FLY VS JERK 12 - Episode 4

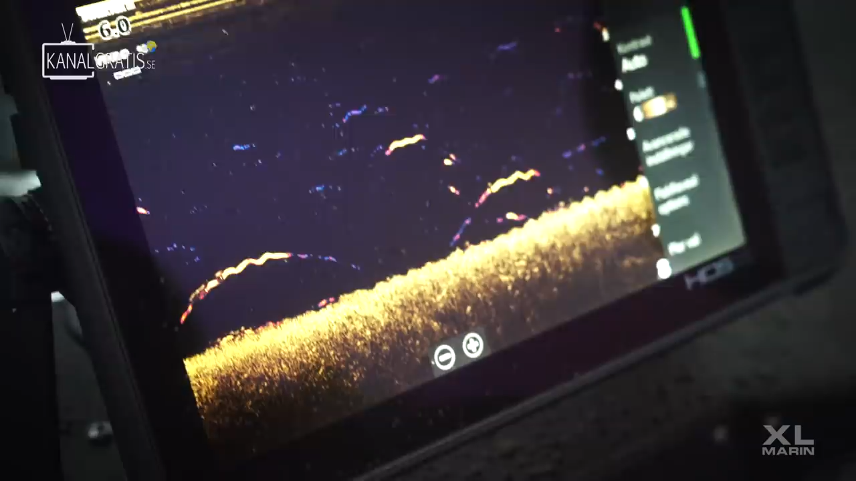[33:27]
So I think if they start feeding now,
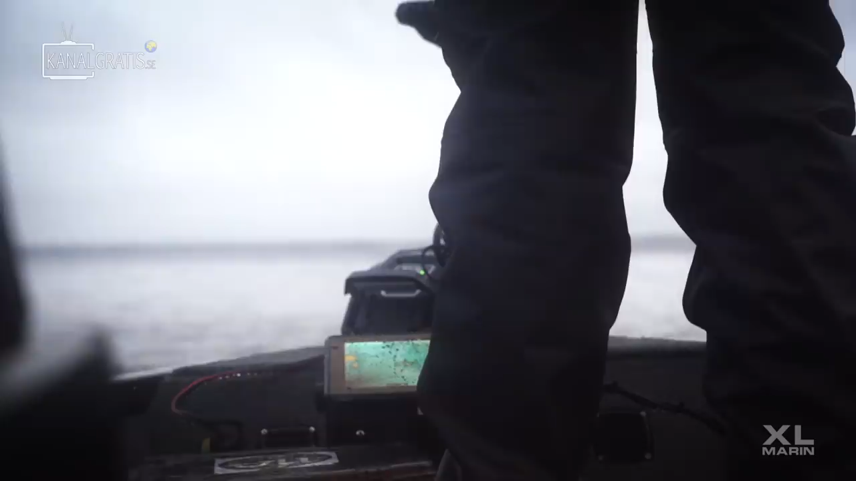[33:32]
when you get fish out here, it's gonna be really, really big ones. So it's coming bait fish and predators under the boat.
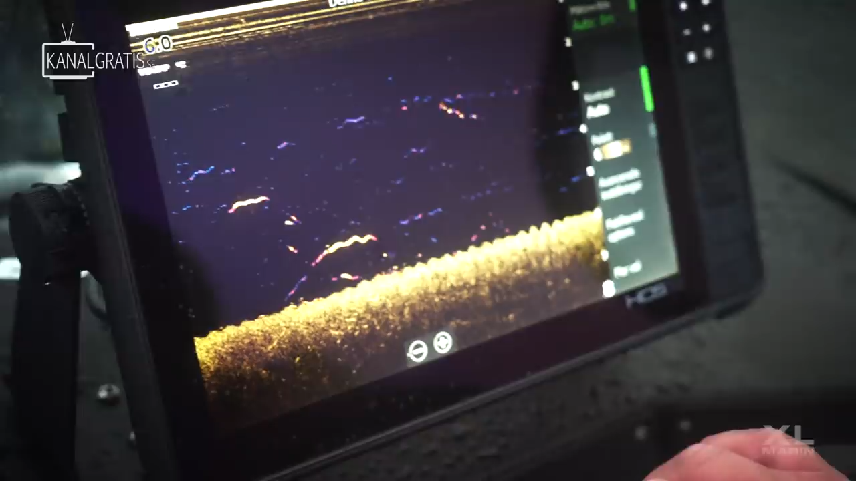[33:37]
You can clearly see it here on the Lowrance HDS size 12 live.
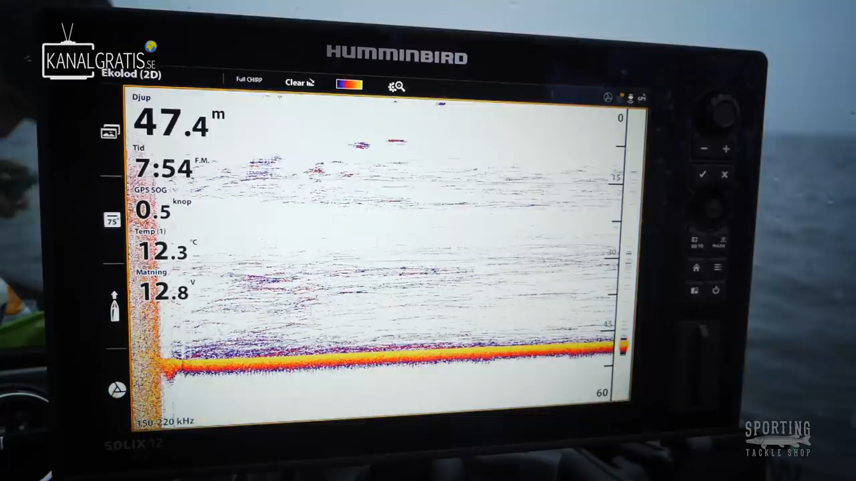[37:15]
On screen: depth 47.4 m, water 12.3°C
So now we're going for the bait fish. See if we can catch a big mama around the bait fish. Let's do it.